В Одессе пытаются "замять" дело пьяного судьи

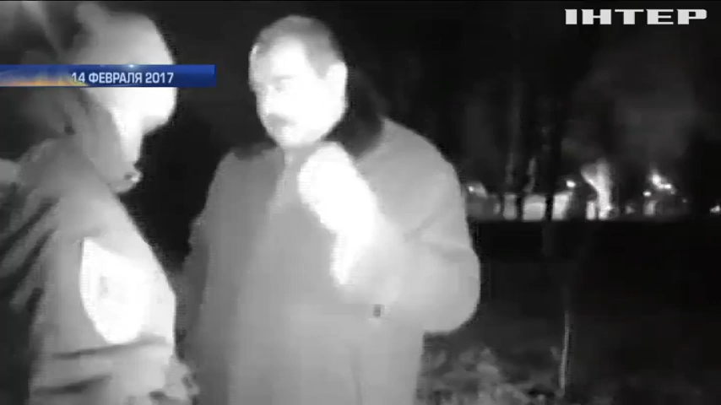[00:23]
А вот как затем общается с правоохранителями член исполкома горсовета Николай Шурда, также находившийся в автомобиле.